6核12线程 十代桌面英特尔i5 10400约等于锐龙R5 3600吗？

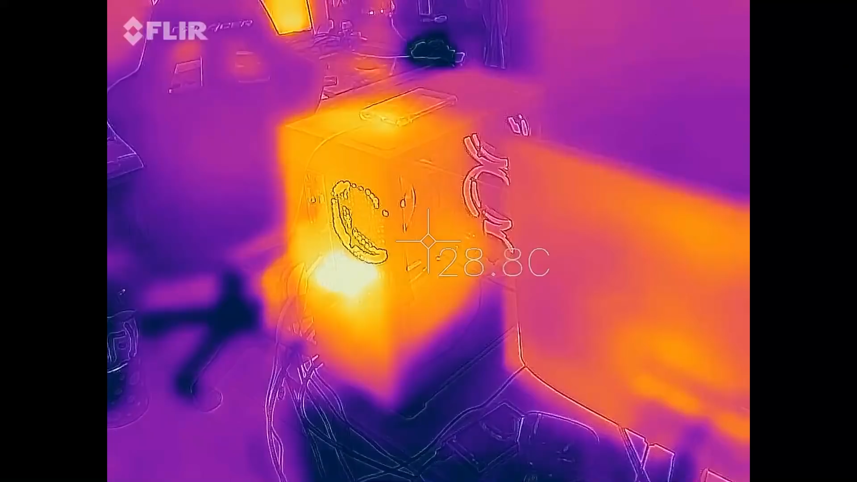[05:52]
On screen: spot 28.8°C
双烤时机身最热的位置是显卡CPU的位置都没有 这个机枪我把玻璃门打开以后 你们看显卡和底部的电源仓的位置